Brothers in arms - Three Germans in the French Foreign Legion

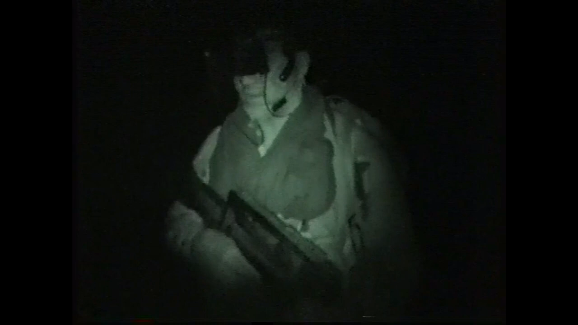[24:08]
Achim Tonke verzichtet schließlich aufs Make-up. 3 Stunden Marsch durch die pechschwarze Nacht.
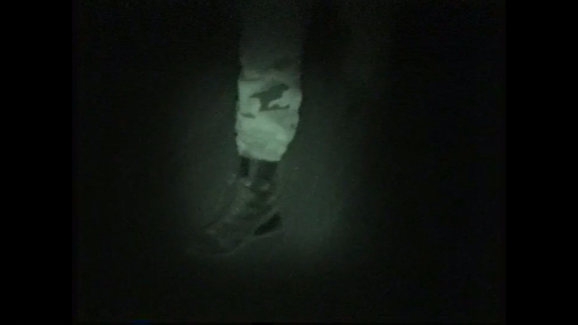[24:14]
Das Schwierige ist eben, immer in Verbindung zu bleiben, dass man nicht seine Vorder- und seinen Hintermann aus den Augen verliert, weil mit denen muss man immer in Blickverbindung bleiben.